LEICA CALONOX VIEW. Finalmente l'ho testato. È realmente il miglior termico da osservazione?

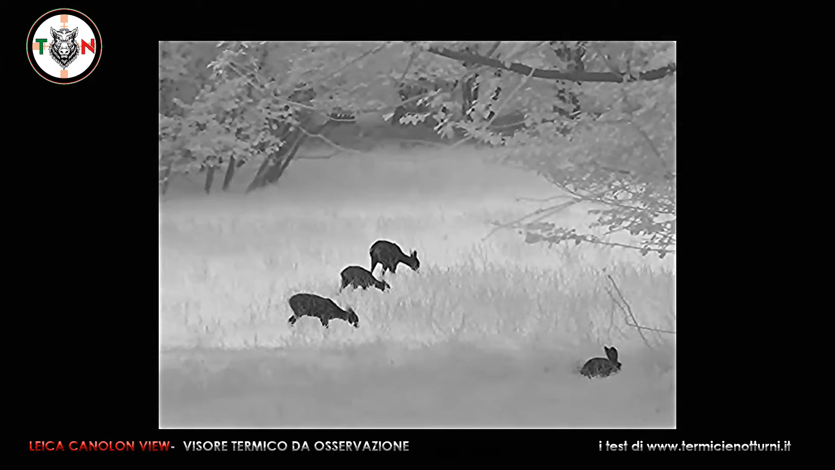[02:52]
Questo visore d'osservazione, infatti, è in grado di acquisire la traccia termica di un bersaglio sino a distanza di 3.000 metri, mentre è possibile riconoscere un soggetto alto 1,70 m sino a 1.000 metri e identificarlo con precisione sino a 500 metri.
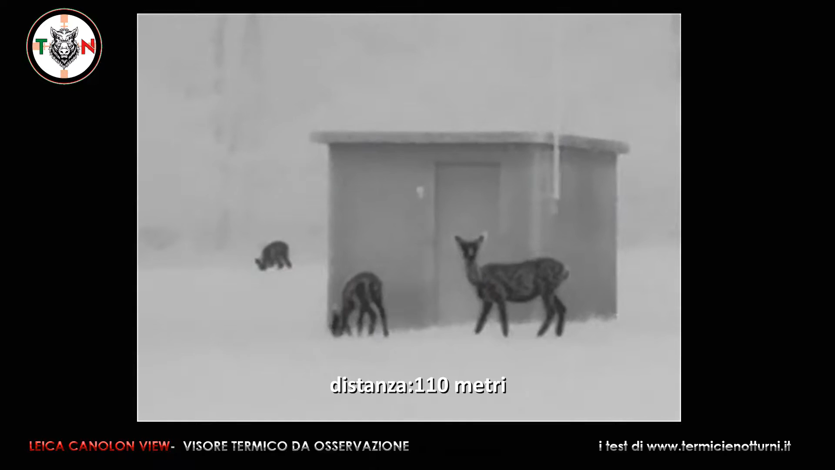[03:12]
In questo caso ovviamente le immagini saranno interpolate.
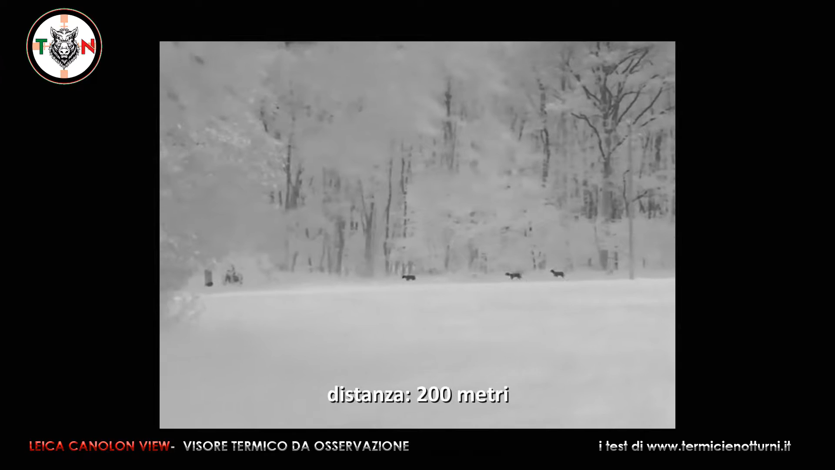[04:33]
È stato utilizzato inoltre un sensore di qualità all'ossido di vanadio. Fornisce una risoluzione di 640 x
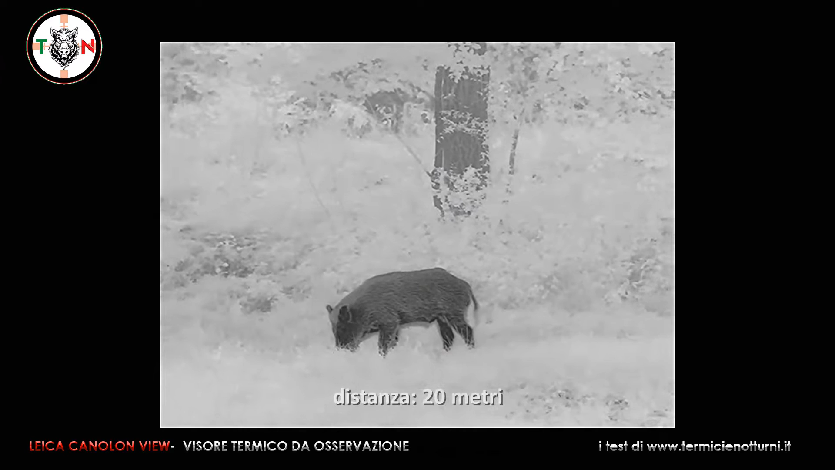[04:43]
512 pixel e ha una dimensione dei pixel di 12 micrometri. È possibile riprendere i video e scattare fotografie, oltre a cambiare le impostazioni anche durante la fase di ripresa. Con il Leica Calanox è possibile sfruttare quattro tavolozze colore,
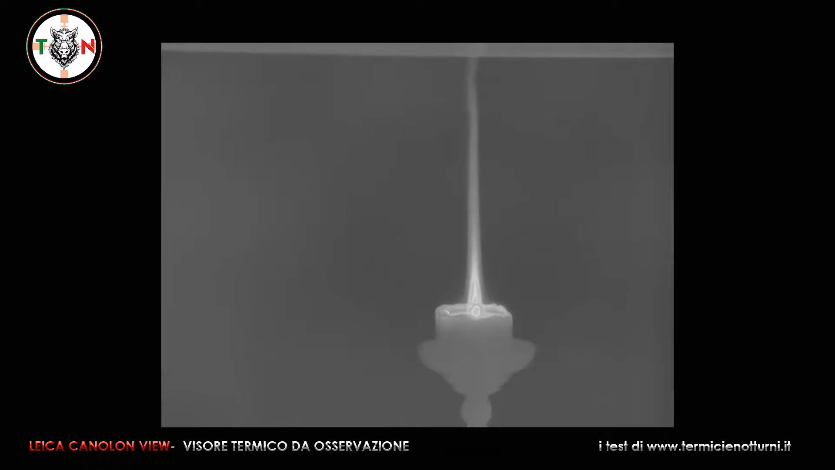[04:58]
il bianco caldo, il nero caldo, il rosso e l'arcobaleno, oltre che adattare ovviamente il contrasto e la luminosità in base alle proprie esigenze.
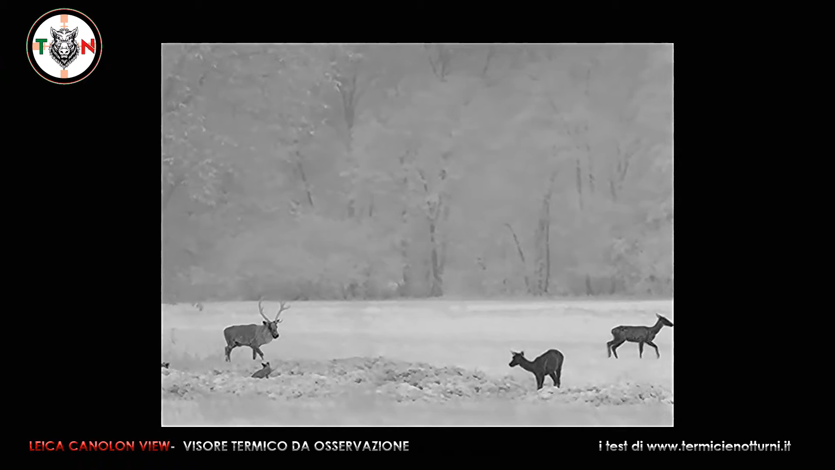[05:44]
Ci sono inoltre tre modalità di calibrazione, quella automatica, la manuale e quella definita background.
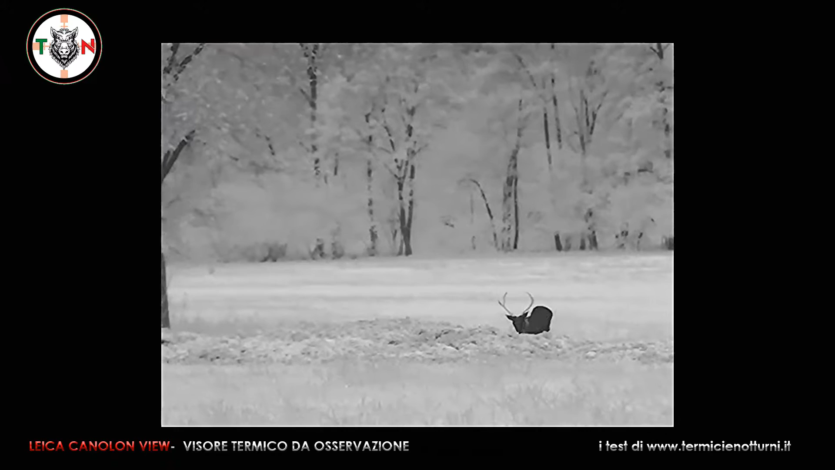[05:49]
Tutte consentono di migliorare la qualità delle immagini visibili sul display.
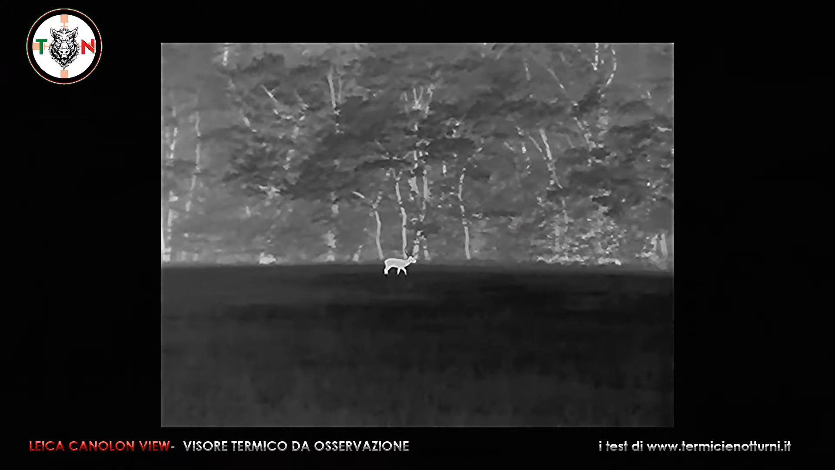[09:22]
una grande capacità dell'algoritmo di fornire immagini poco pixelizzate anche ad alti ingrandimenti e un'ottima percezione dei soggetti distanti,
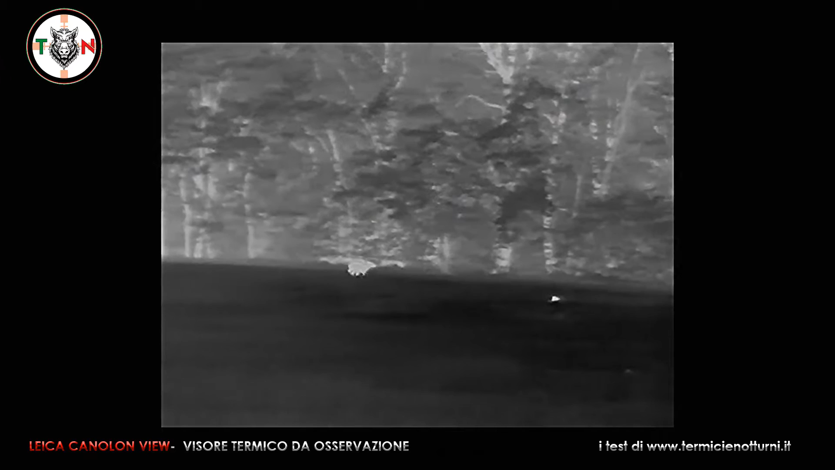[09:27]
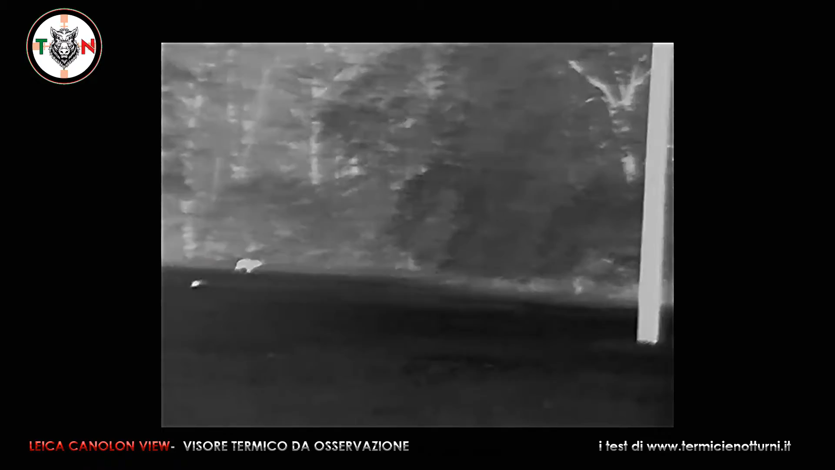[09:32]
soprattutto nella modalità bianco con contrasto medio e tra i migliori anche per la durata della batteria e per la qualità del display.
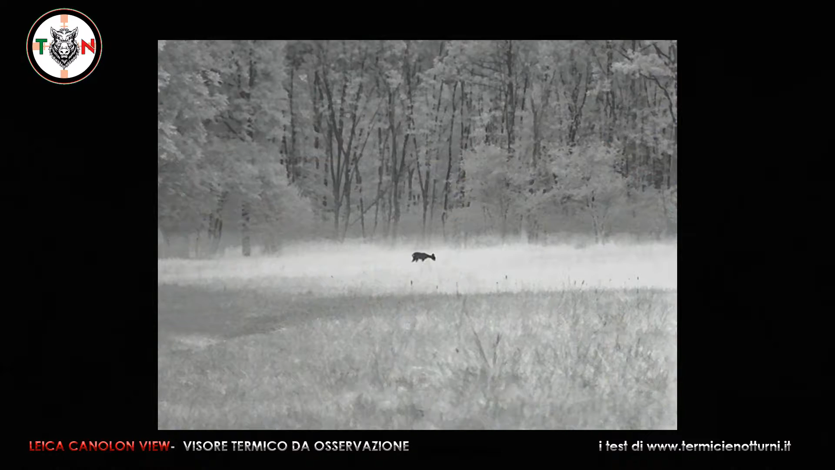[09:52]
Impressionante invece la resa con la paletta bianca inquadrando un branco di cinghiali che scendeva in valle circa mille metri di distanza.